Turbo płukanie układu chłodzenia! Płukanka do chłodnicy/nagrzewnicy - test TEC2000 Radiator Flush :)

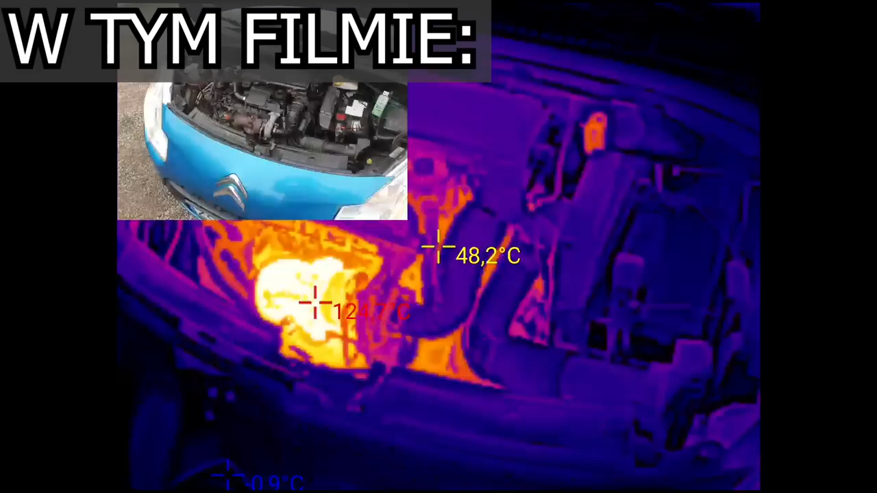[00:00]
On screen: spot 48.2°C
Teraz jesteśmy w termowizji. To jest dolny wąż w chłodnicy.
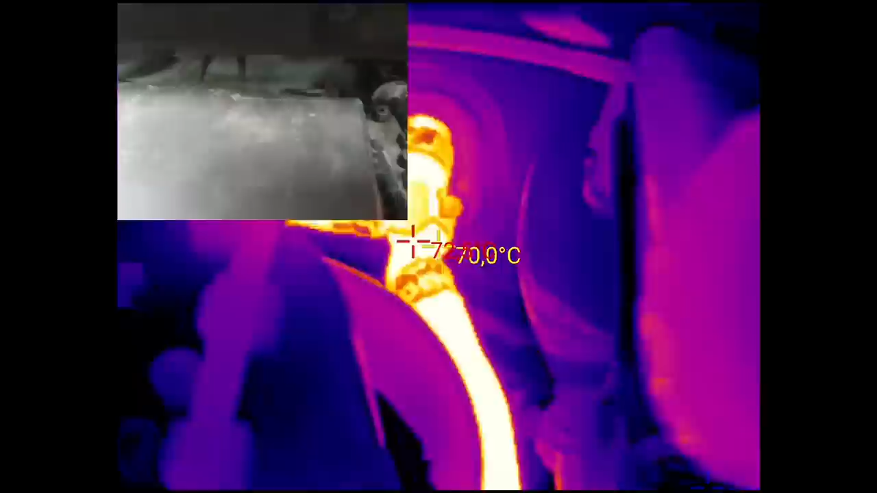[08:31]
Tam mamy węże, ona jest trochę w innym miejscu. Tutaj są węże nagrzewnicy.
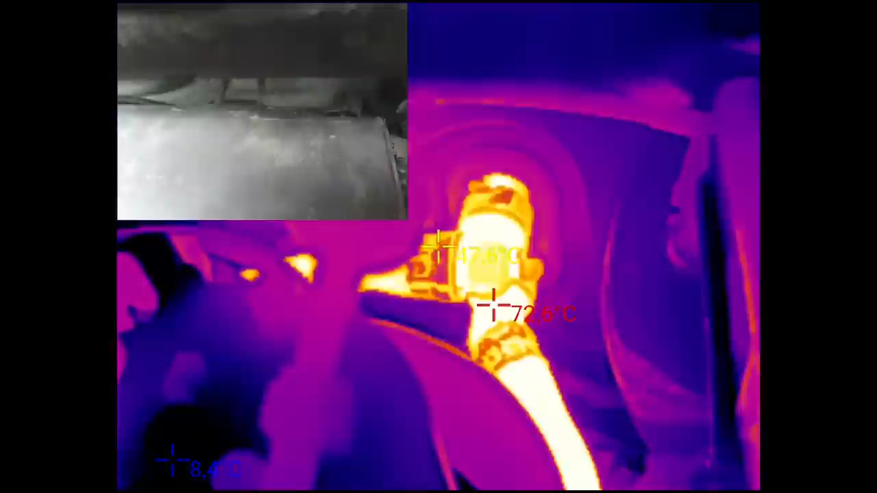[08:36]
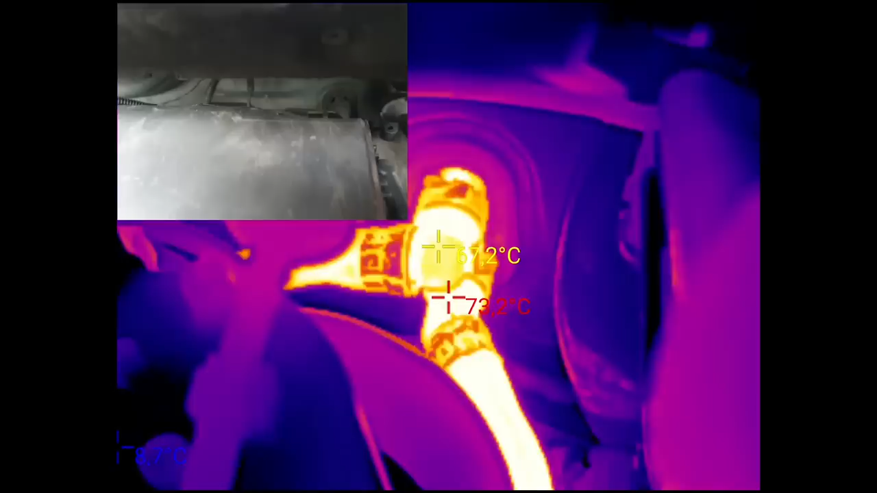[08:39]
Jakieś 70 stopni na węże nagrzewnicy. Tutaj mamy chłodnicę.
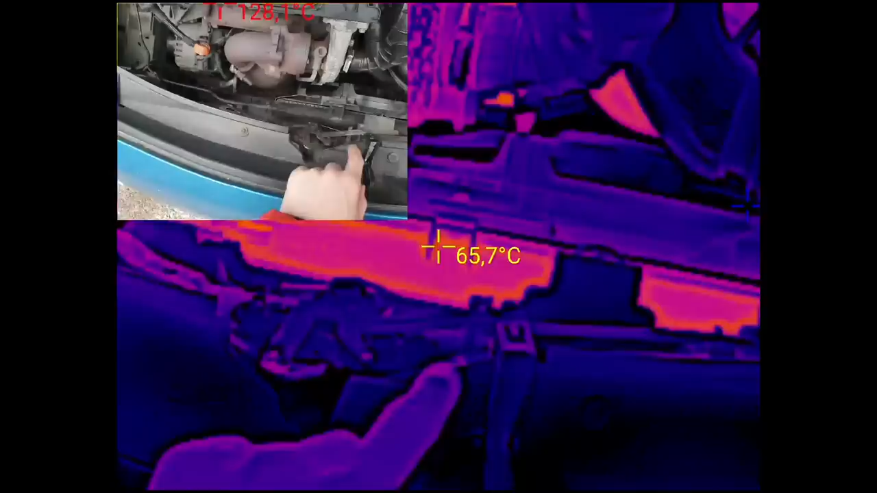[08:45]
On screen: spot 65.7°C
Tu gdzie palcem pokazuję. 70 stopni. Jak zasłonię ręką.
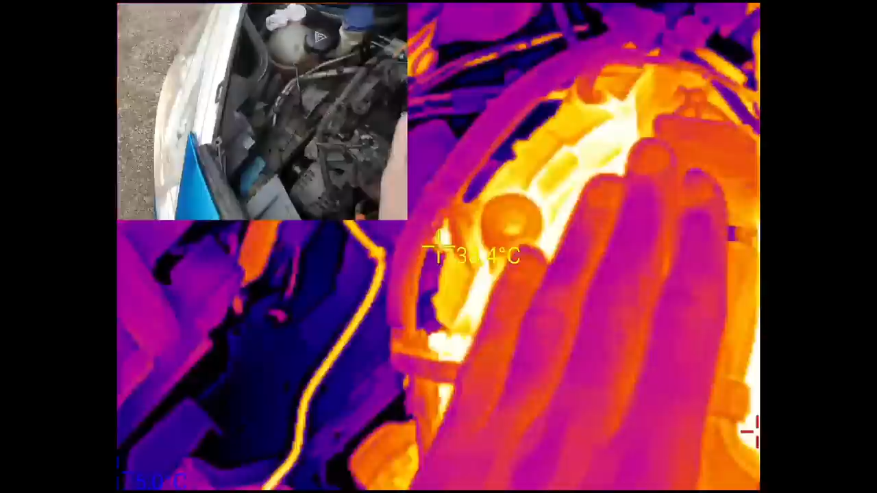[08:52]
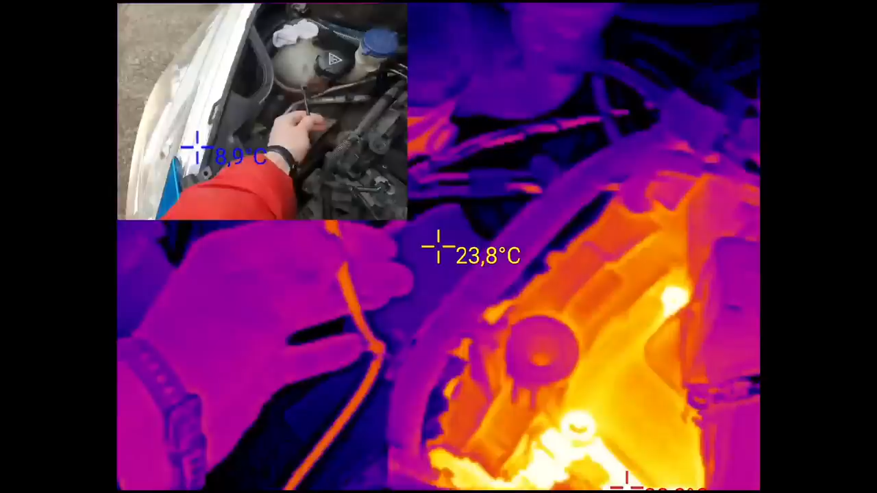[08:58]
On screen: spot 23.8°C
Jakieś 50 stopni ma ten wężyk malutki przelewowy. Kolanko, chłodnicy.
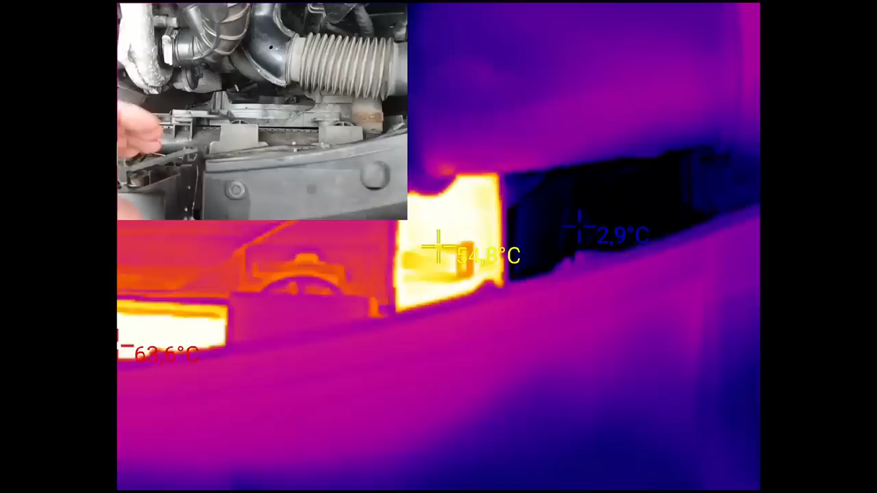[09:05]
Jakieś 60 stopni powiedzmy. Zaraz zobaczymy dolny wąż chłodnicy jak on wygląda.
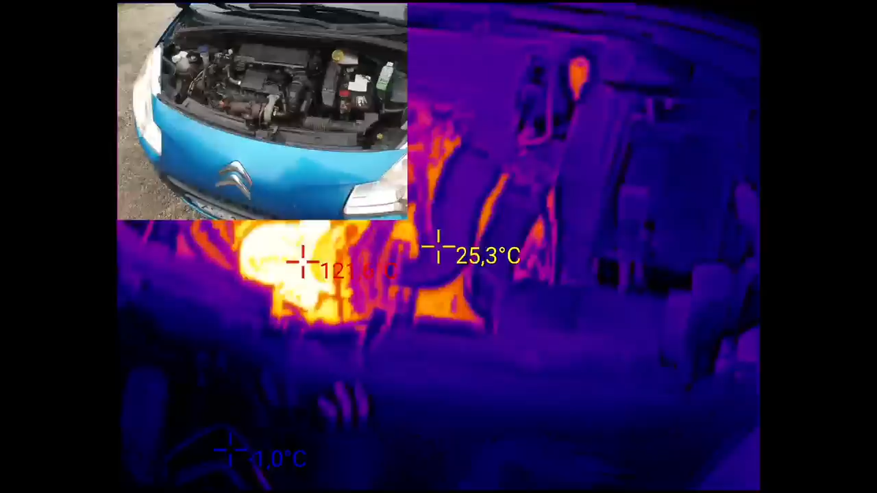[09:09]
Od spodu jest trochę słaby dostęp.
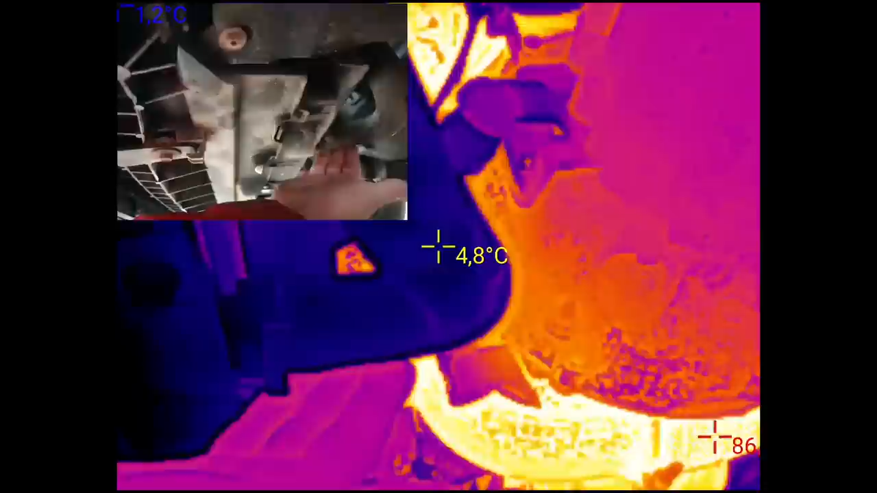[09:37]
On screen: spot 4.8°C
Jak widać jeszcze tutaj się nie pootwierało.
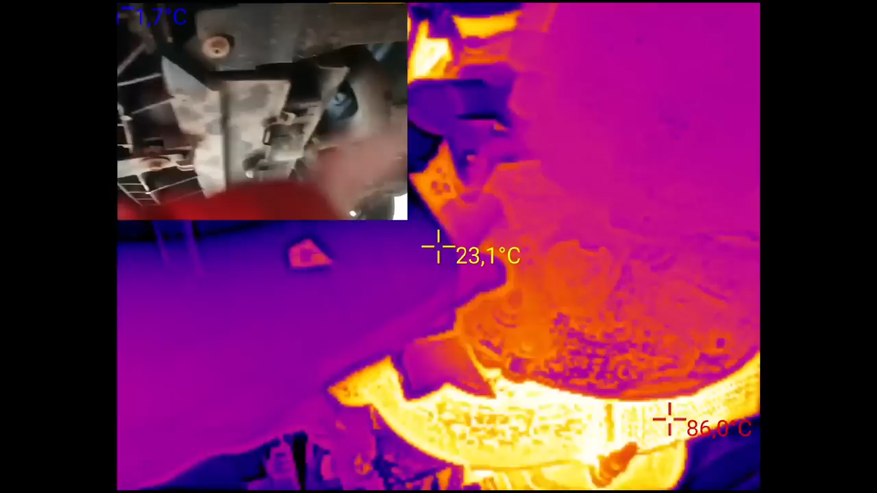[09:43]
On screen: spot 23.1°C
Ciekawe. No nic. Jeszcze musi się nagrzeć w takim razie.
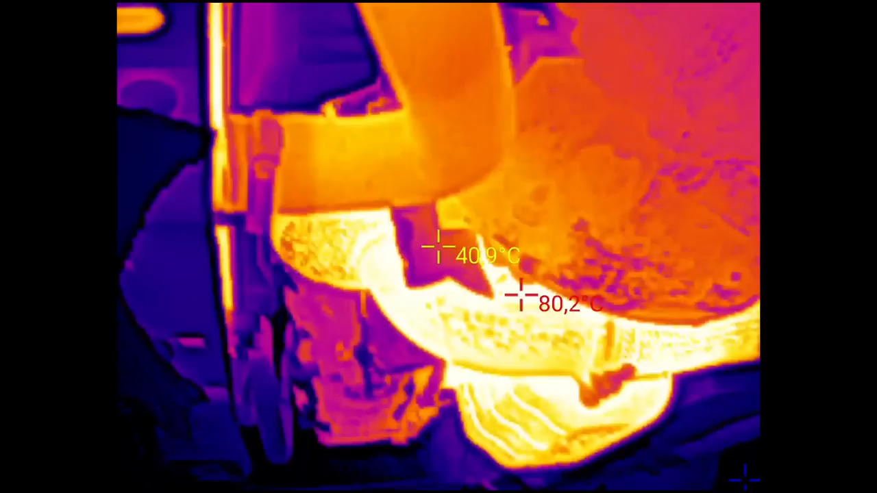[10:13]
Dobra. Już się w miejscu rozgrzał. 50 parę stopni ma powrót w schodnicy.
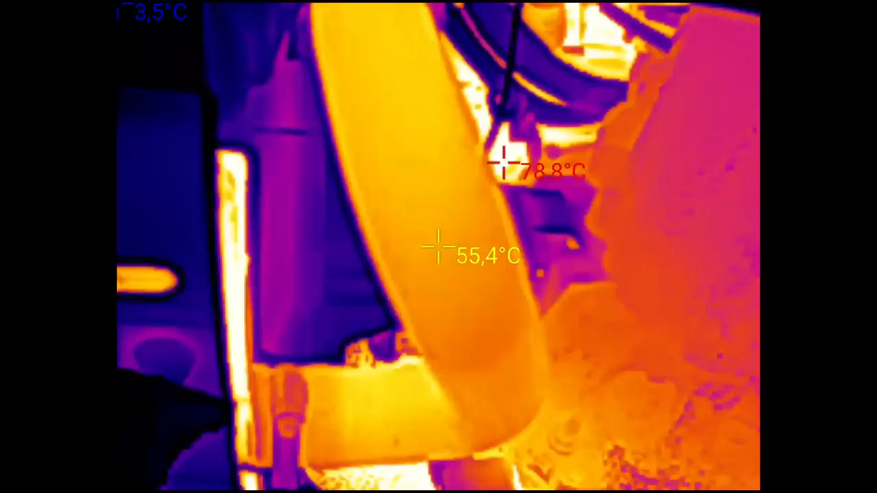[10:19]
On screen: spot 55.4°C
Ja jeszcze sprzedałem karton na chwilę. Przejadę się. Zobaczymy.
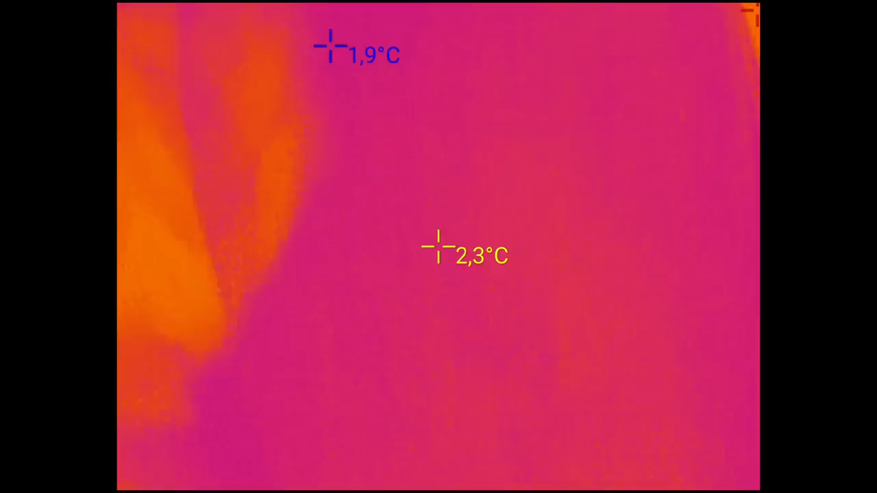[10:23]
On screen: spot 2.3°C, min 1.9°C
Może uda się go nagrzać. Żeby się nie chłodził od powiewu powietrza. Tam jest kartonik.
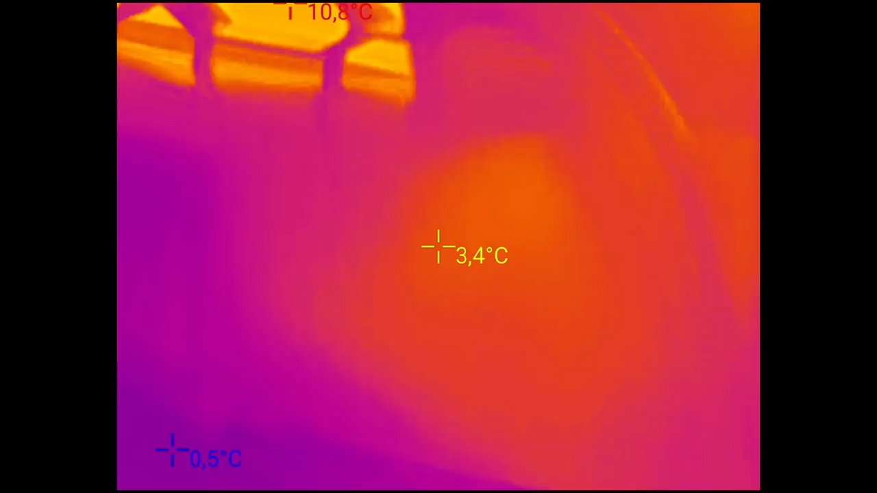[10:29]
On screen: spot 3.4°C, max 10.8°C, min 0.5°C
Już wam to pokazuję. Widzicie karton?
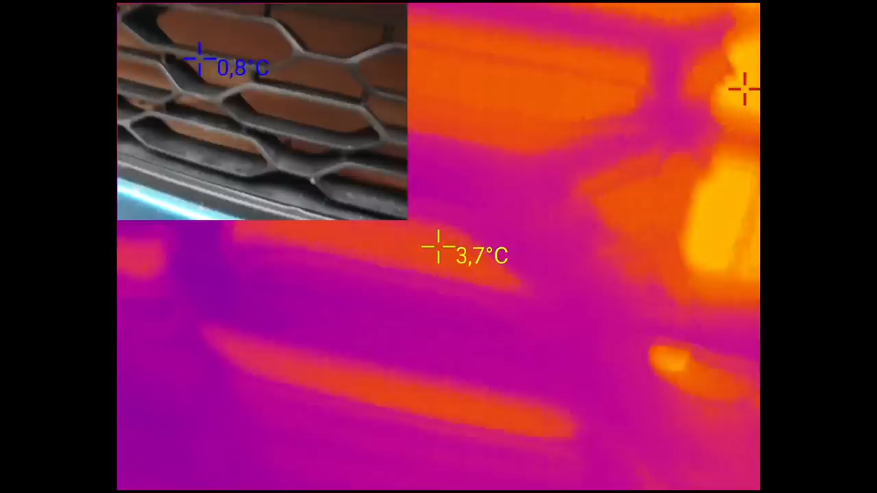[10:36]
On screen: spot 3.7°C
Karton przyłapany na zipy.
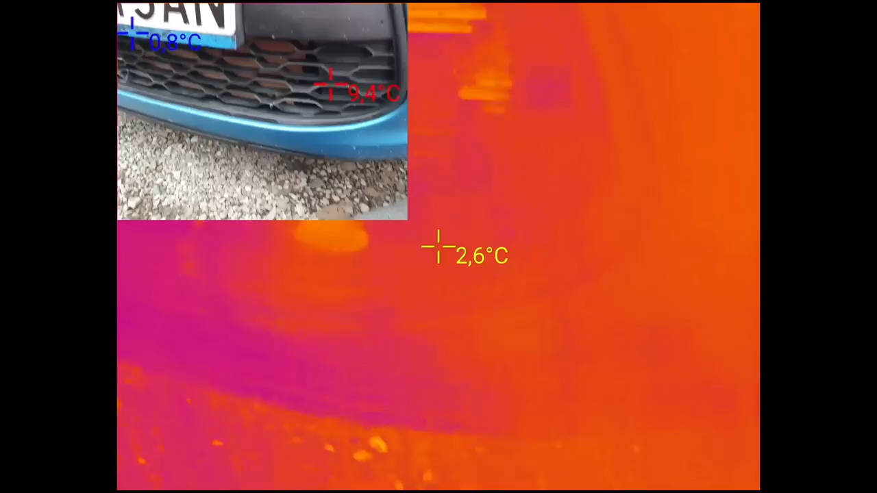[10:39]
On screen: spot 2.6°C
Żeby go nie wciągnęło powietrze. Nie róbcie tak. Ja to robię tylko w celach eksperymentatorskich. Eksperymentacyjnych.
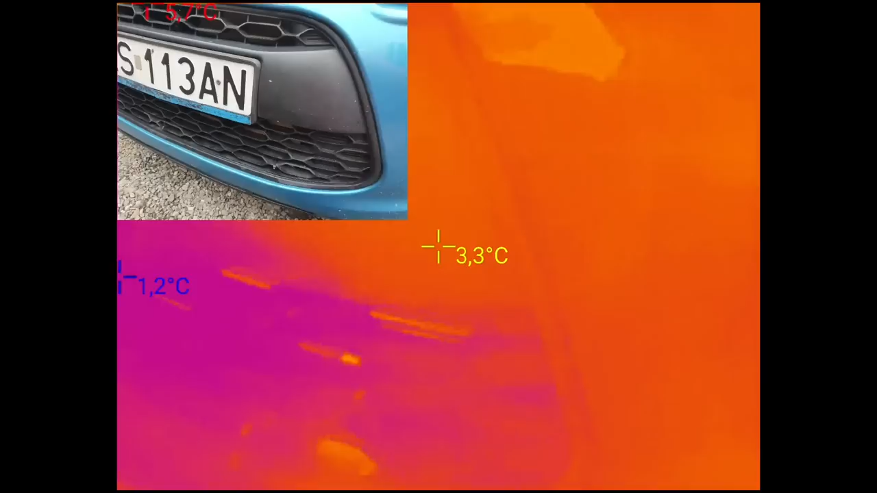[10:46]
On screen: spot 3.3°C, min 1.2°C
Dobra. Górny wąż chłodnicy. 70 parę.
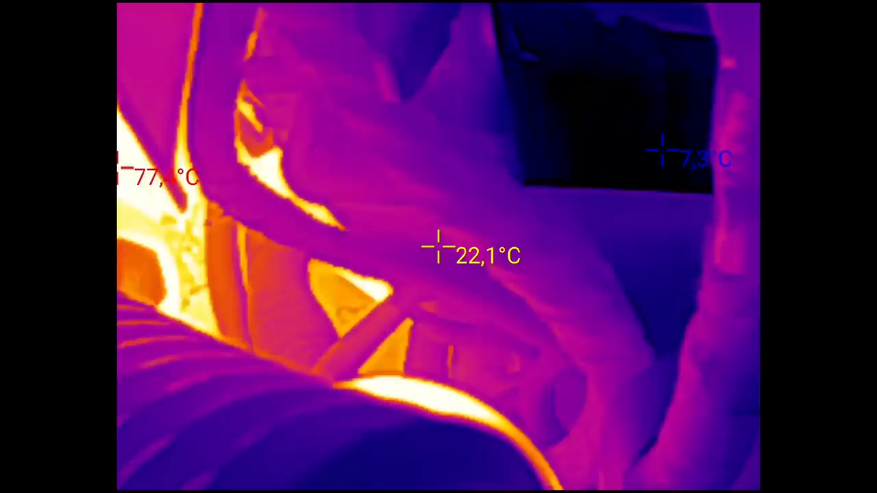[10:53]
On screen: spot 22.1°C
Powrót też jakieś 70.